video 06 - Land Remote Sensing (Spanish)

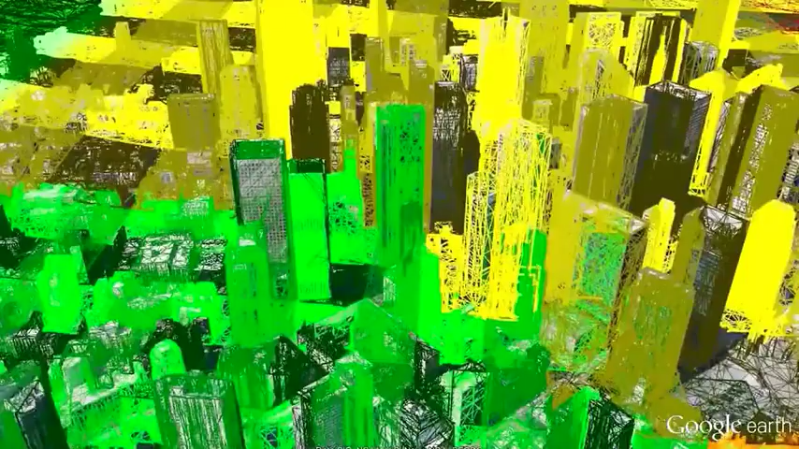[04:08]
Así es como podemos crear precisos mapas tridimensionales de nuestras ciudades.